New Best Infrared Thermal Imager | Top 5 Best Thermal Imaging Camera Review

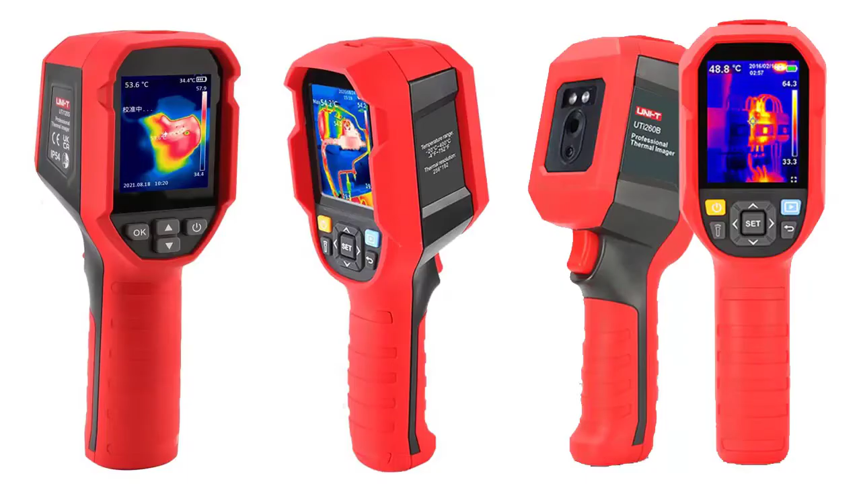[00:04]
Top Reviewer In this video, I listed, Top 5 Best Thermal Imaging Camera Review. Please note that the price can be changed at any time. Number 5
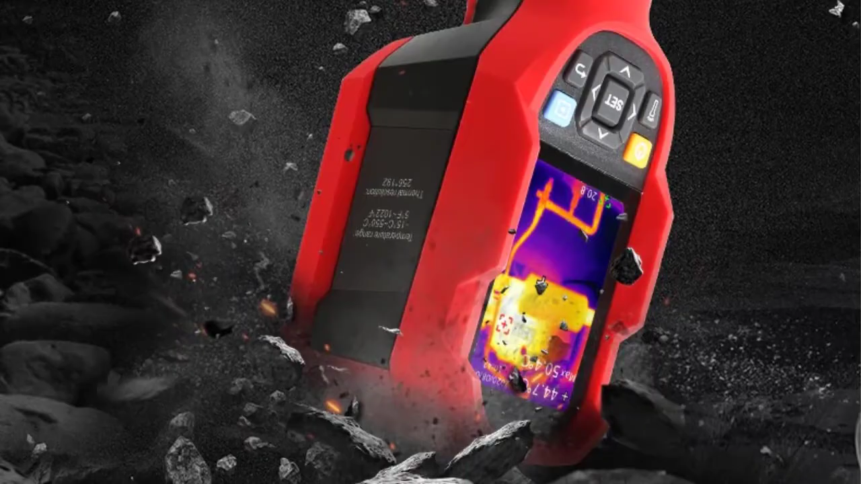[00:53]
640 Asterisk 480 Pixels Real-Time Image Transmission,
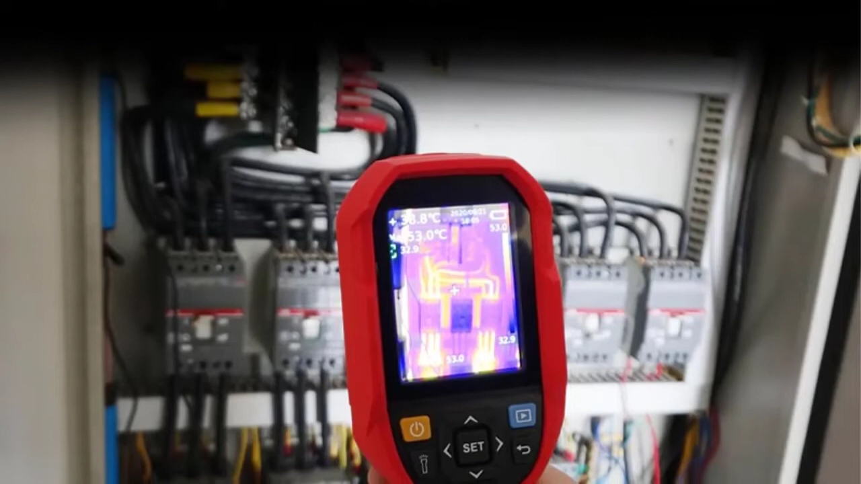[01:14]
15 to 550 Degrees C, 5 Degrees Fahrenheit to 1022 Degrees Fahrenheit Style, Handheld Battery, Li-Ion 3.6 Volts, 5000 mAh Usage Time,
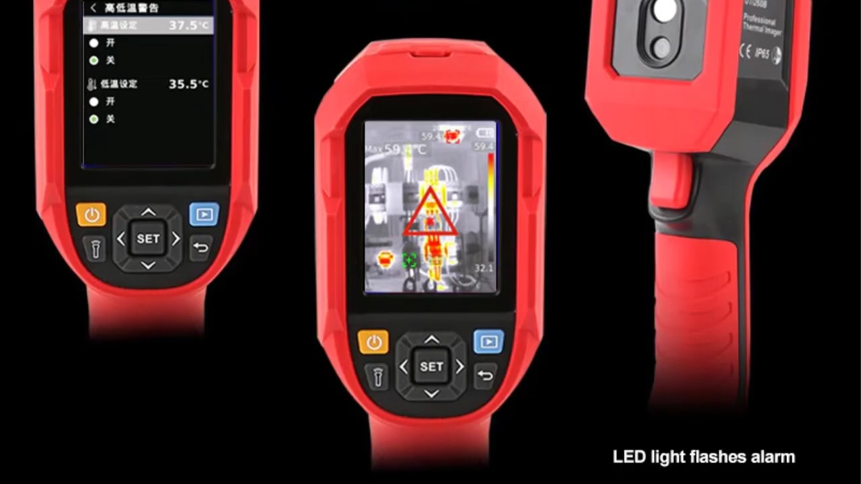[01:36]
320 Asterisk 240 Pixels SD Card, 16 Gigabytes TF Card Check description below for product link Number 4
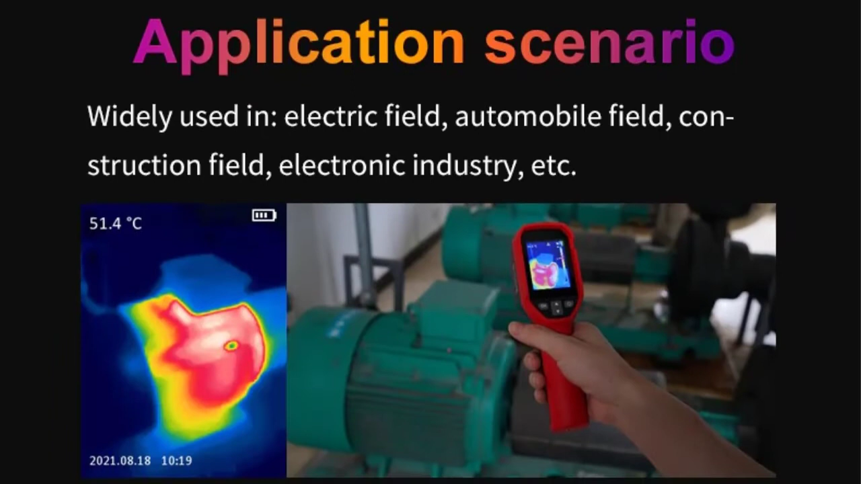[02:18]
On screen: spot 51.4°C
5 Degrees Fahrenheit to 1022 Degrees Fahrenheit Precision, Plus or Minus 2 Degrees C,
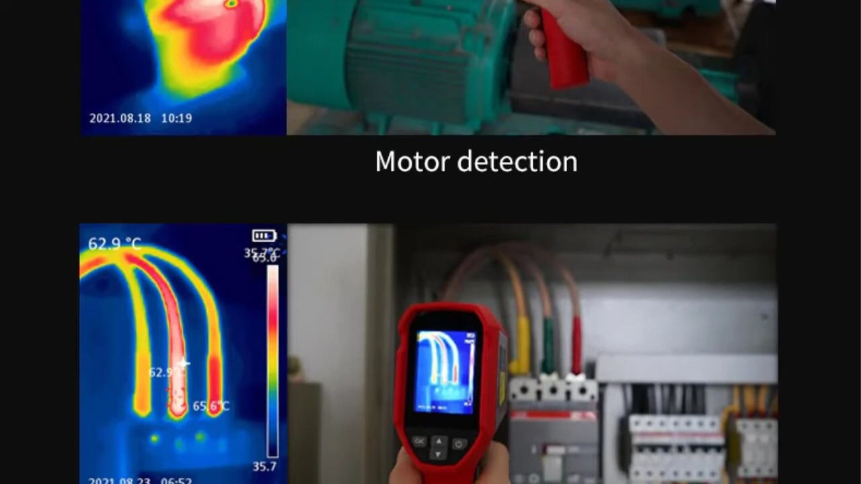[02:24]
Plus or Minus 2%, whichever is greater Sensor,
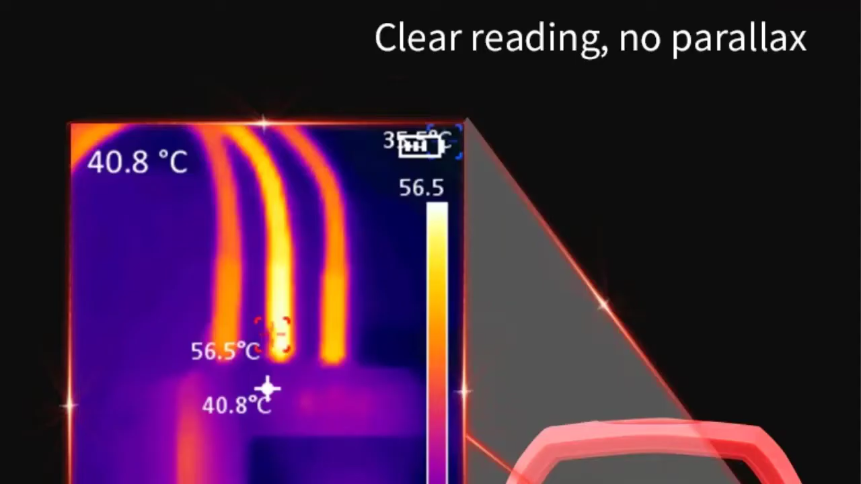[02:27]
On screen: spot 40.8°C, max 56.5°C
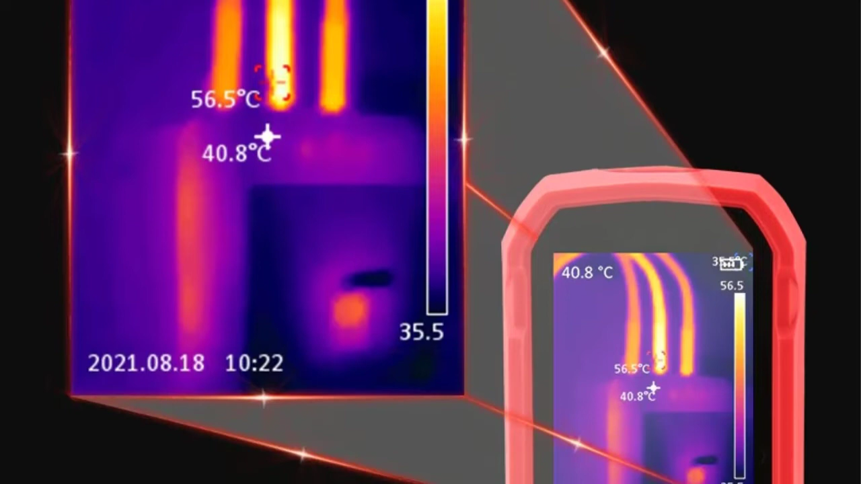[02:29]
On screen: spot 40.8°C, max 56.5°C
Uncooled Focal Plane Mode High Gain, 15 Degrees Celsius to 150 Degrees Celsius Low Gain, 150 Degrees Celsius to 550 Degrees Celsius
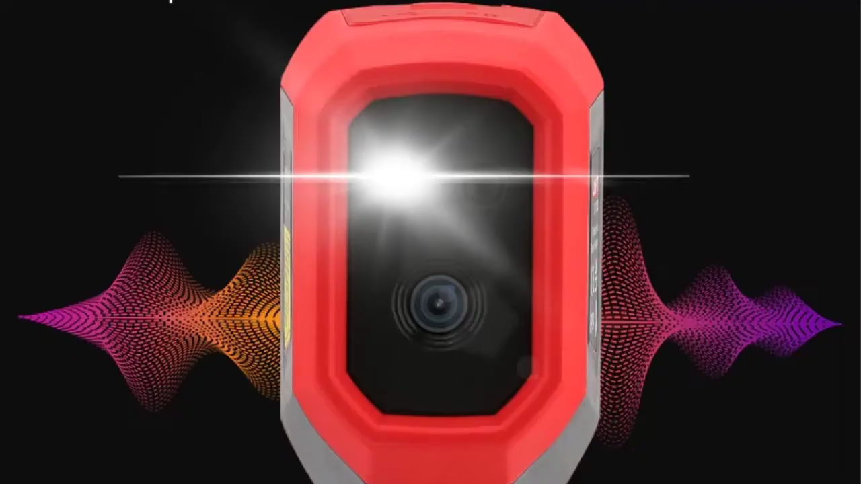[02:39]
Corresponding Time of Temperature Measurement is less than or equal to 500 milliseconds
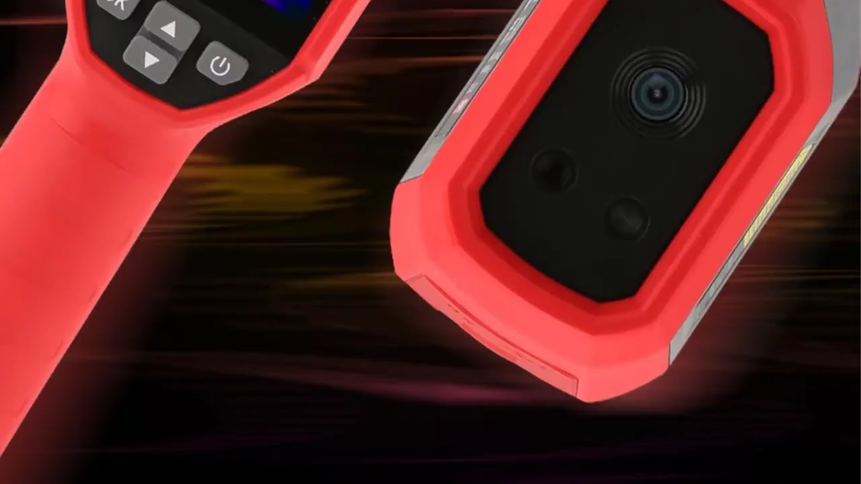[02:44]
Thermal Imaging Pixels 256 Asterisk 192, 49152 Pixel Size 12 Aum Swatches,
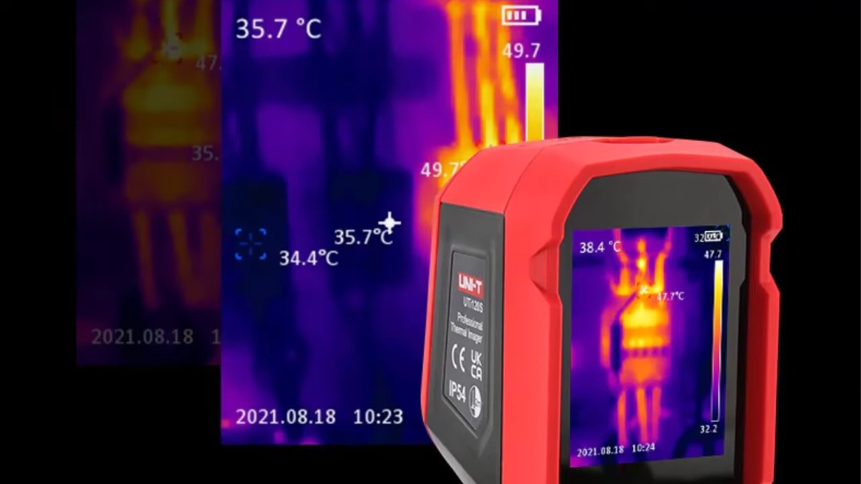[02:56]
On screen: min 34.4°C
White Hot, Black Hot, Iron Red, Lava, Rainbow, High Contrast Rainbow, Red Hot
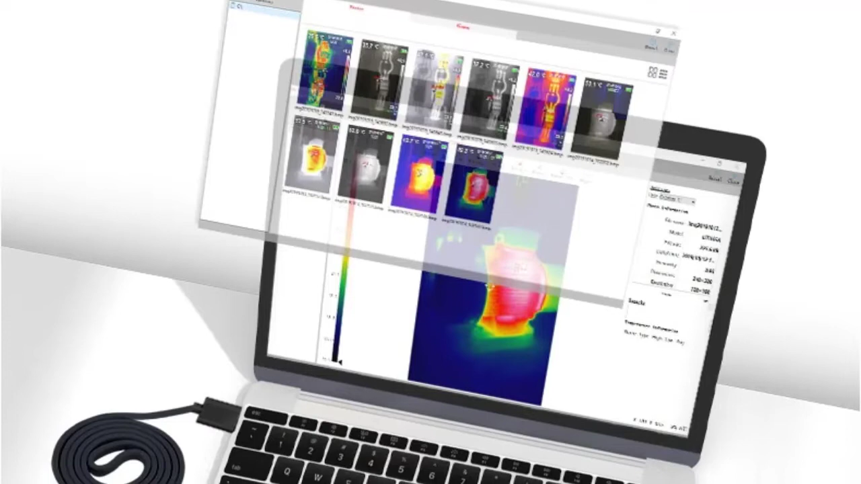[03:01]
Infrared Spectrum Bandwidth, 8 to 14 Aum Field of View, 56 Degrees,
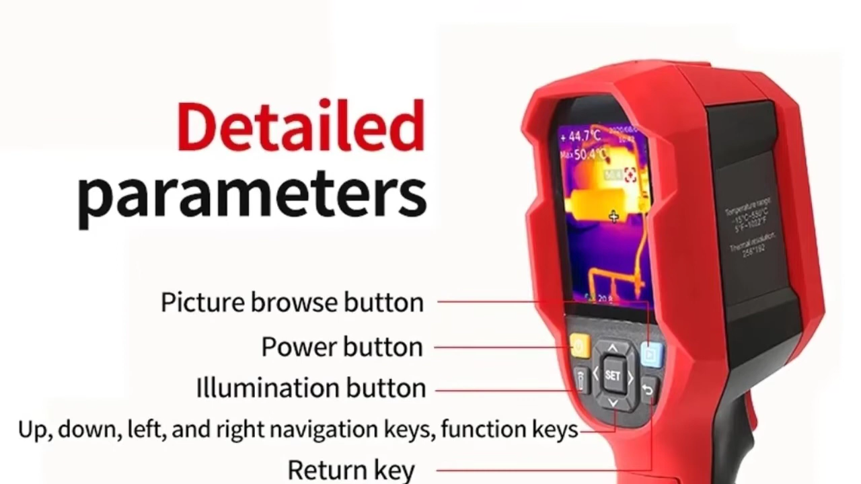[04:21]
On screen: spot 44.7°C, max 50.4°C
Optional, 5 Minutes, 10 Minutes, 30 Minutes,